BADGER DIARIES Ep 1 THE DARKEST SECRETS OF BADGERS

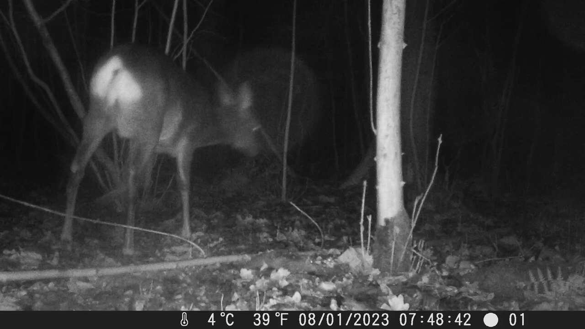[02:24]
Road deer are really plentiful in the woods all around this area. You occasionally see them during the day, but they're mainly active at night.
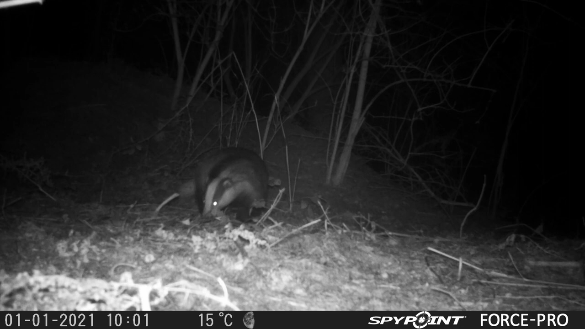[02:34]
As regards to the badgers, one of the first things they'll do after emerging is begin to forage, off and on, all night long, like this one in the leaf litter. Behind it, you can see a huge mound where the set is. This one sniffs and fans through the leaf litter, looking for anything edible.
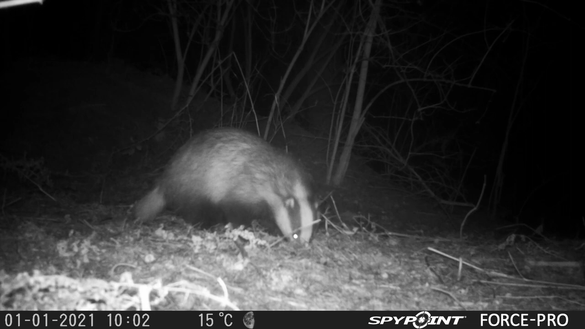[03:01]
Mostly badgers eat earthworms, but that depends on the region of Britain, where they are.
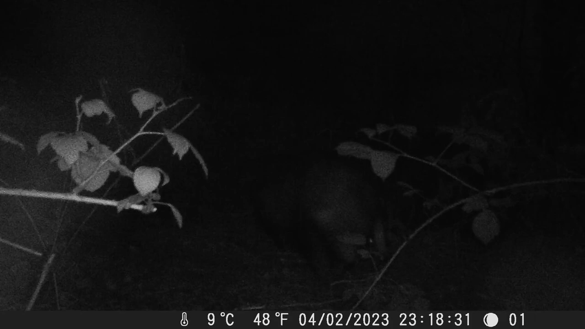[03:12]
One of the things that trail cameras have enabled biologists to do is get up close and personal with nocturnal wildlife. So much so, that individuals can be identified. It's one of the things I'm going to be trying to do. This one's alert.
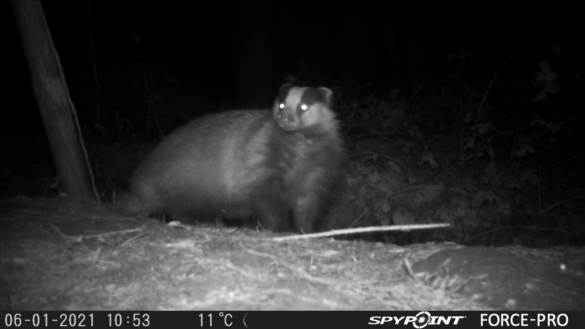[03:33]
It can hear a skirmish going on in the background, so it's stopped foraging to smell and listen intently. This one seems to be limping. Maybe it's had a close encounter with a glancing blow from a vehicle. It's also blind in its left eye. You can see its left eye is shriveled and not shining like the other one is.
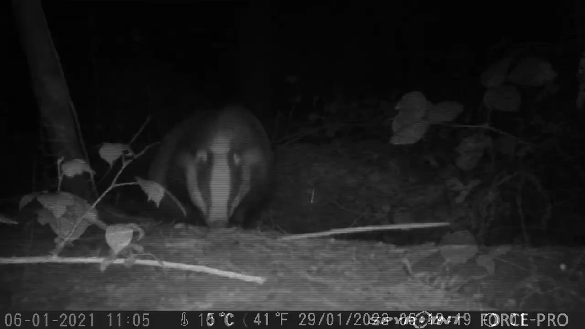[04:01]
This one's obviously been foraging and sticking its snout into holes in the ground. The earth around a set is bare of vegetation.
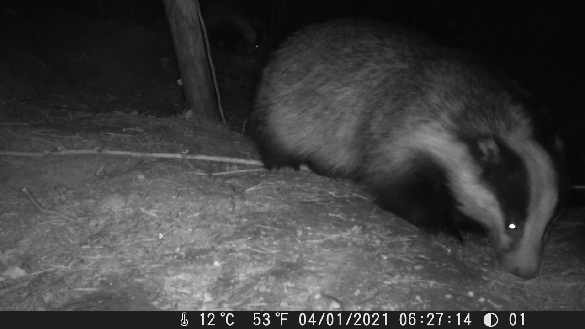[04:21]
It forms huge spoil heaps and these keep growing year on year with badger digging activity.
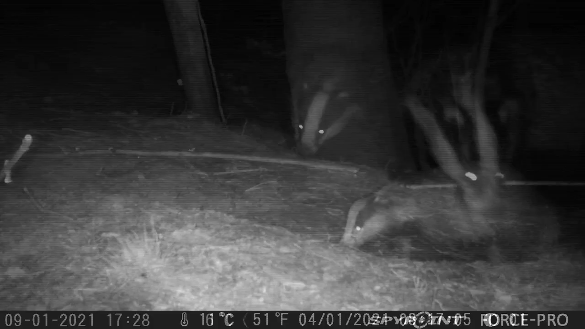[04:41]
animals and at the far side of the woodland there is another set. I'm still trying to identify how many animals there are in each family group and individuals within that family group which I'll hopefully recognise as time goes on by looking at their facial markings which looked at in detail will be unique.
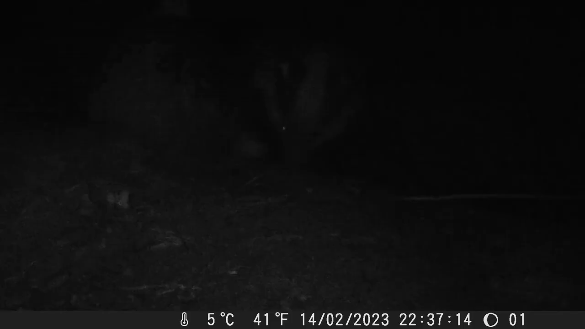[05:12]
These two are having a bit of a face off. They were there side on to each other showing their size. Thankfully it didn't result in a fight. It was called agonistic behaviour. This world is coming back from a foraging trip. You can see how their faces get dark and soil covered because they really dip their snouts deep into the earth.
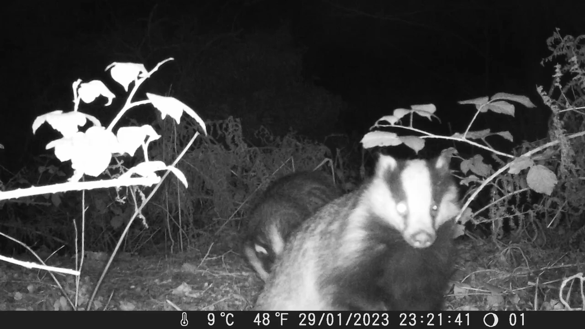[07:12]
These two are foraging and there you can see the individual is blind again. Here it is having a good sniff through the vegetation and leaf mould. Reading a book about somebody who described having sampled badger flesh and they described the taste of a badger like fungus and leaf mould.
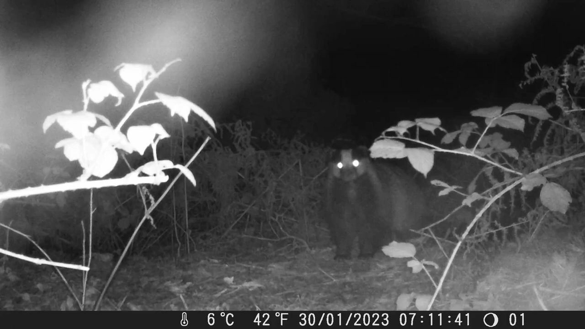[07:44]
This badger has come back from a foraging trip. It knows the camera's there but it's not quite sure whether it's dangerous or not. This badger is a yearling. It looks quite a bit smaller than all of the other badgers. But look how it's able to just move through bramble pretty effortlessly. Badgers are basically solid muscle.
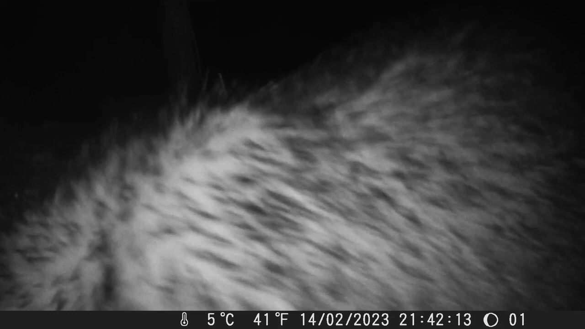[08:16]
They have this grizzled appearance and here we have a fight. A fight lasts only a few seconds but looks really savage. This pair of badgers, aware of the camera but not too bothered by it.
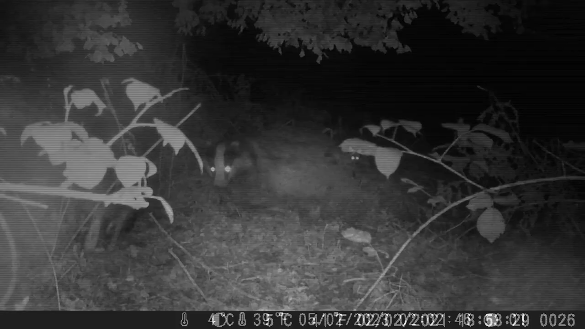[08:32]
And here we have a fox skirting the edge of the woodland looking for prey. I'm quite surprised really because I don't see many foxes in this area of North Yorkshire at all. This badger's foraging, unaware of the camera. Gradually coming closer and closer. You can see it's found food and it's chewing. And that's exactly the sort of profile that you want to see when you want to identify individuals,